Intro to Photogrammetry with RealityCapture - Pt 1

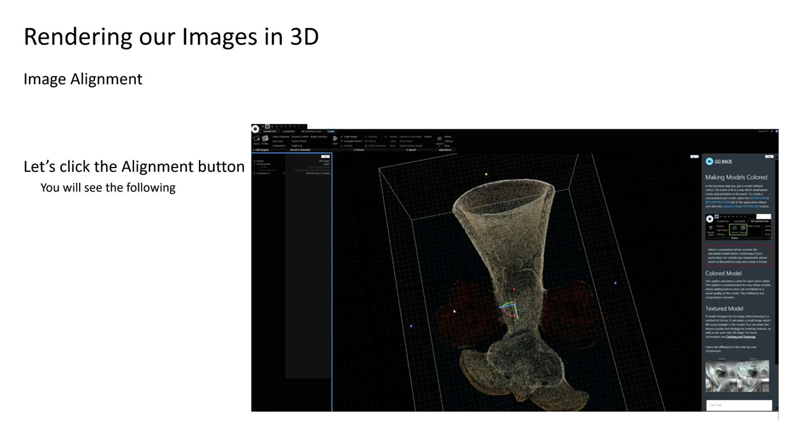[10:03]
Once the alignment process is completed, we will have a sparse point cloud of the object ready for reconstruction. Let us open the software now and go through these steps so you can see them applied in practice and I can show you a few extra details.